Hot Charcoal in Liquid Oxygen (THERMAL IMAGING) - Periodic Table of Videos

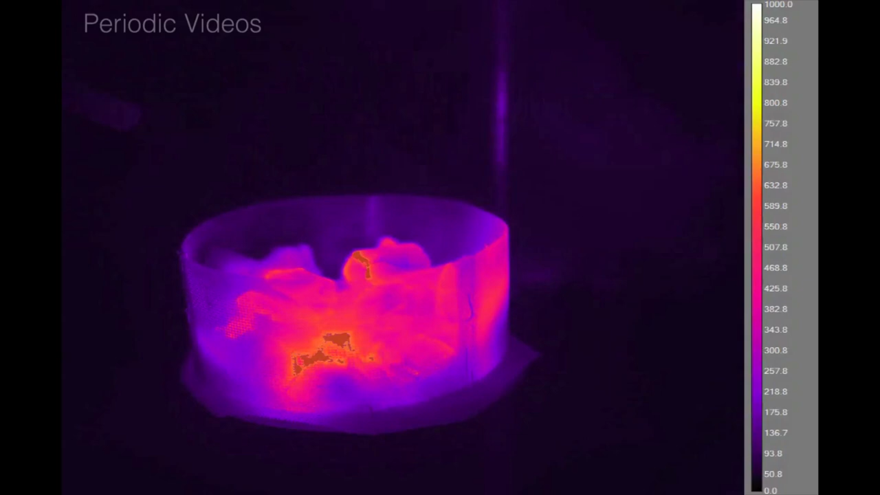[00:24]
and we're going to show it to you with a thermal imaging camera so you can see which bits get hot, which bits get cold, and even see some of the temperatures.
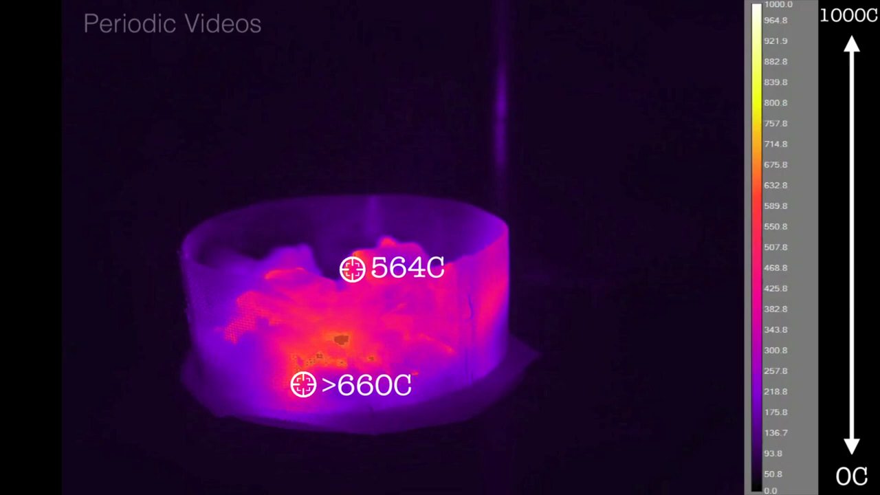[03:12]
Now remember, we only have one thermos of liquid oxygen, and as soon as you pour something cold into the bowl, which starts at room temperature, a lot of it will boil away.
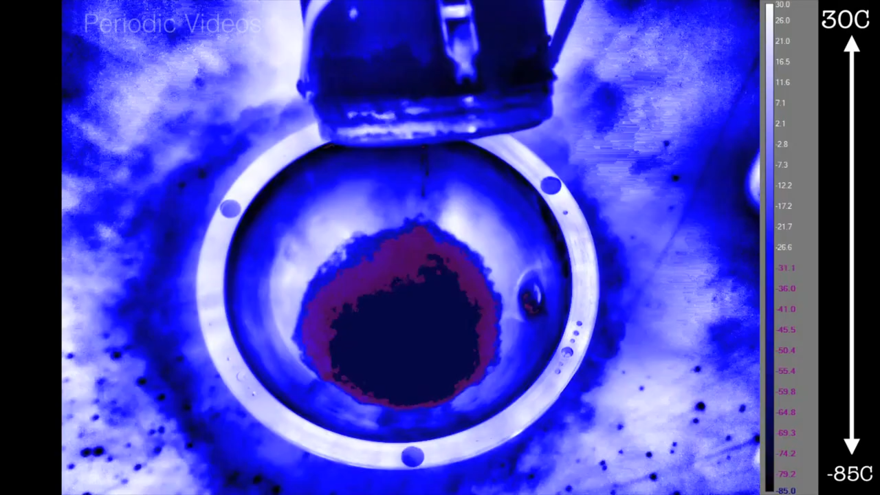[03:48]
The bowls are made of metal, so it cools quite quickly, because it doesn't have a very high heat capacity.
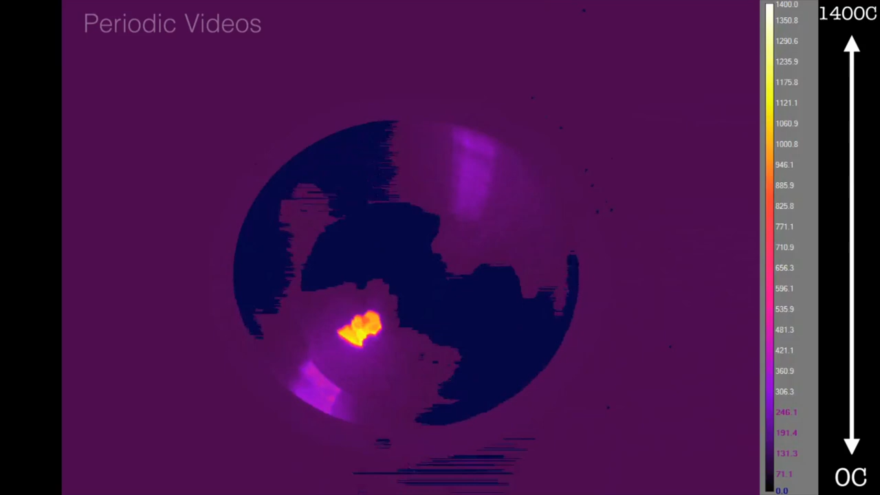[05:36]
But Brady, who was looking through the thermal imaging camera, said, it's broken in two. And then when things had subsided, what had happened?
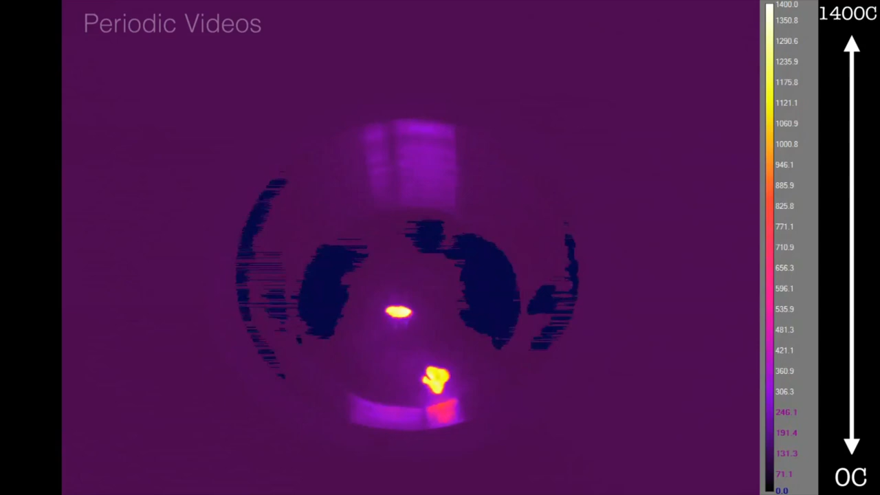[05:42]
You could see, in fact, two pieces of charcoal.
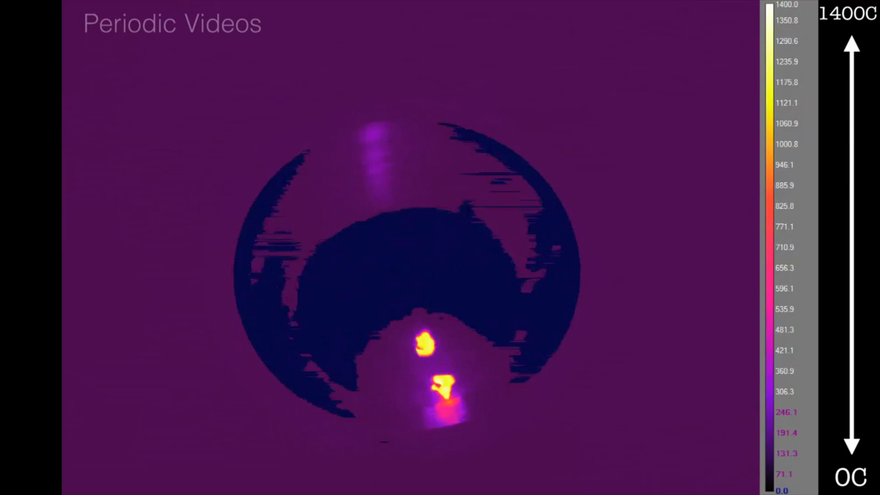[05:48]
It's important to stress, the liquid oxygen is very cold. The charcoal is very hot.
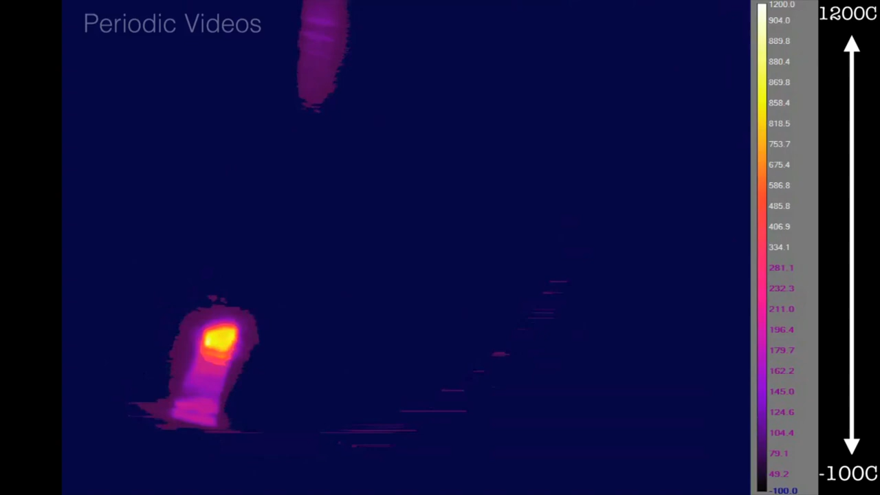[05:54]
It's somewhere between 900 and 1000 degrees centigrade.
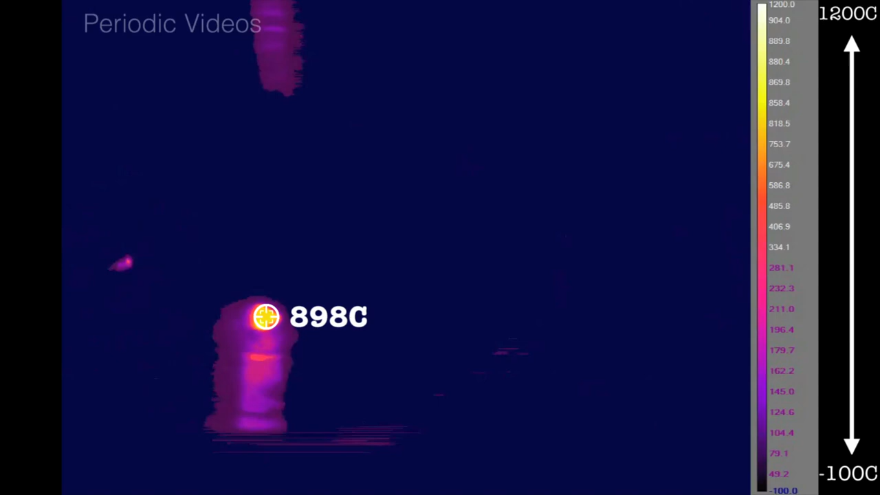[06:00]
On screen: spot 898°C
And so, the way that these two can coexist, something that's very hot and something that's very cold, is that the charcoal is probably surrounded by a bubble of gas.
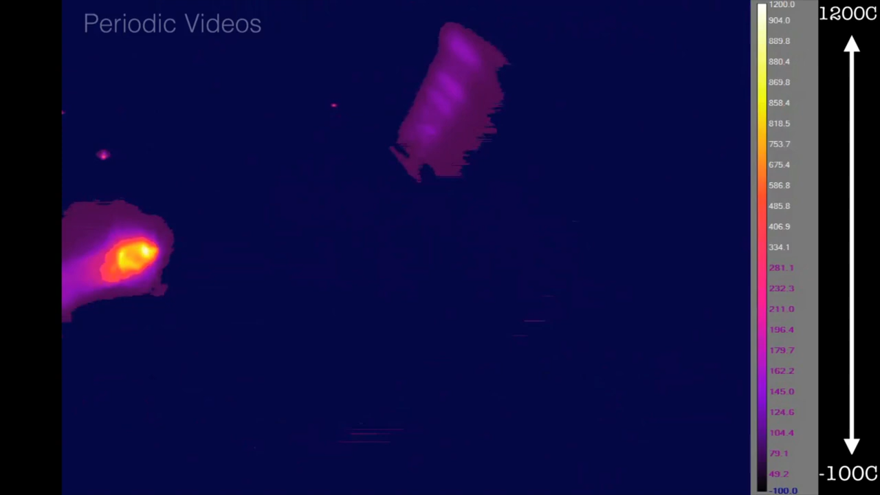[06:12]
Now, you can't see that hot gas, because it's probably not radiating in the same way as the charcoal.